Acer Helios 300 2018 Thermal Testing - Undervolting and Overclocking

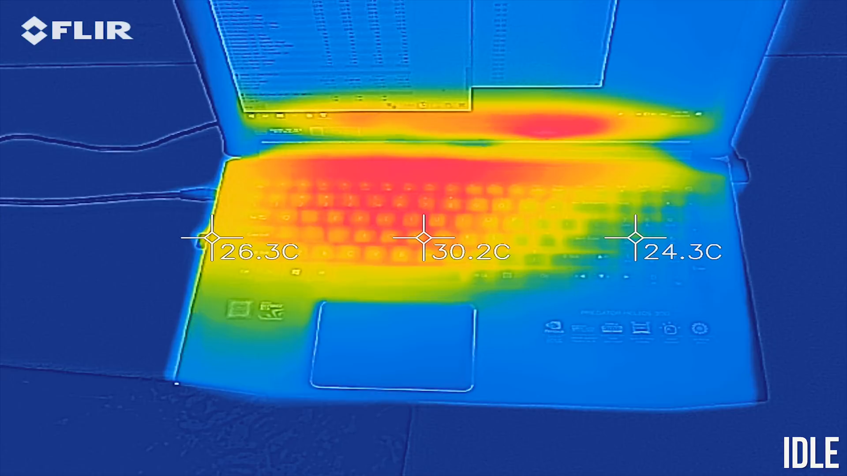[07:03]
at idle the body of the laptop was sitting in the low 30s, fairly cool.
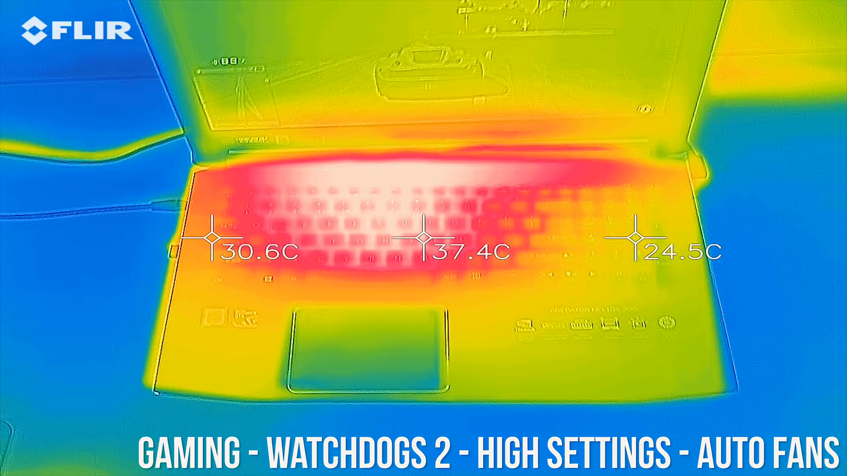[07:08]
While gaming this increases to the mid 40s toward the center of the keyboard, and high 40s towards the back.